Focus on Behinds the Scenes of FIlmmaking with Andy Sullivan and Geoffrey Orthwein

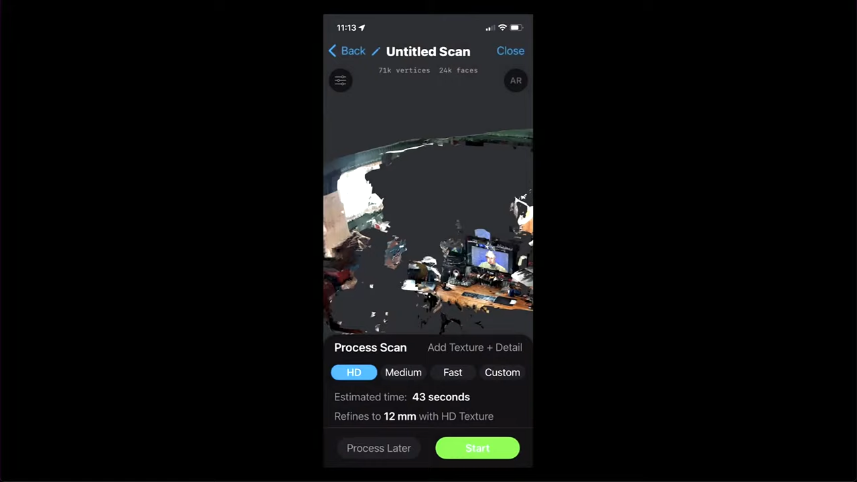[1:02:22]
LiDAR scans, as you might imagine, suck down the battery. So we're on location. I go into a location fully charged. But it does an initial scan. You can see here, it needs to process it afterwards, which is essentially merging the detail with the 3D, architecture of it, which I can do now, or you can process later.
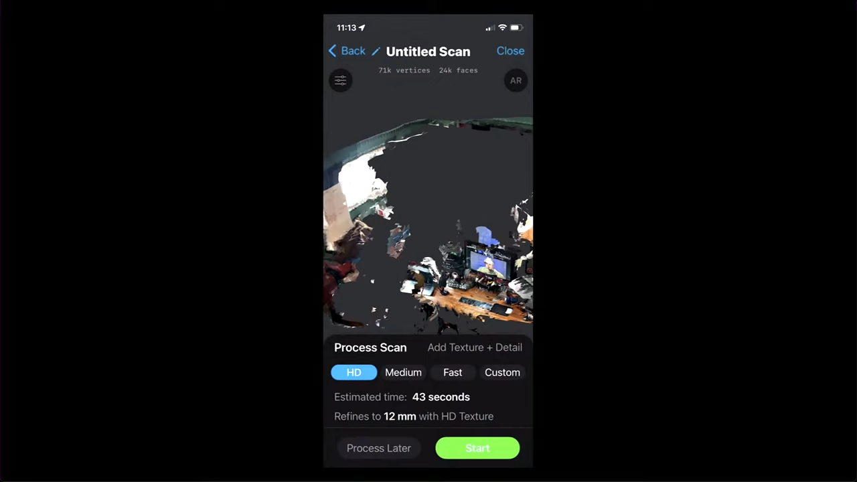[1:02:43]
So what I would do is we'd go into a house. I would scan them all. I'll just back out of this one right now. So that's my untitled scan. So I could move quickly.
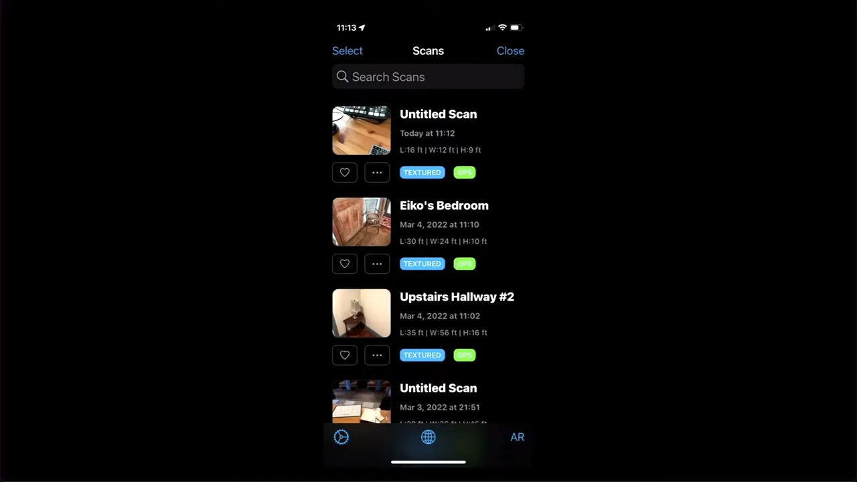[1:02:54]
And then, when we got in the car and we were driving to the next location, I'd come back in here.
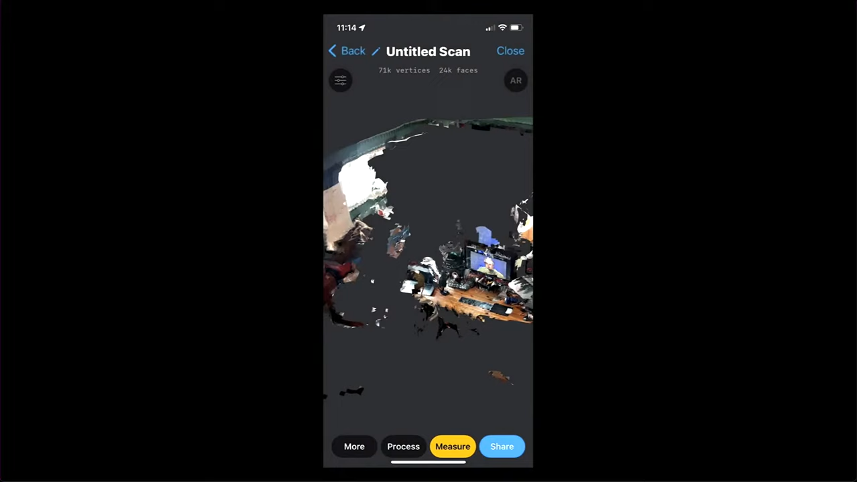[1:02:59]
I go back to process and you can choose the various things. I'm just going to, of course, hit HD because I want the best one.